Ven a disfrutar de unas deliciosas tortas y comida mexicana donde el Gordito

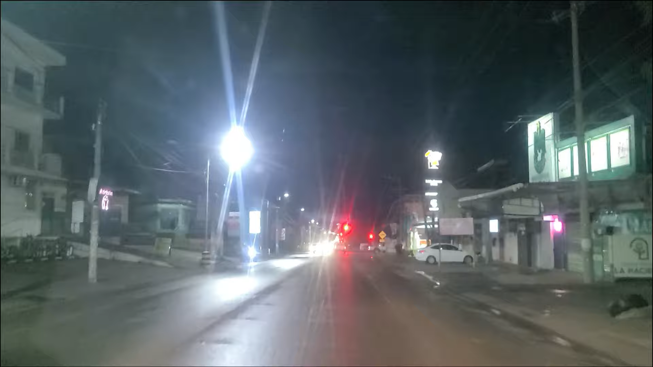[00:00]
qué tal señores y bienvenidos a un nuevo vídeo donde les vamos a mostrar un lugar donde se come bien rico, acá miren la entrada a jardines de metapan sobre la carretera internacional unos cuantos metros del little Caesar de la expexaco,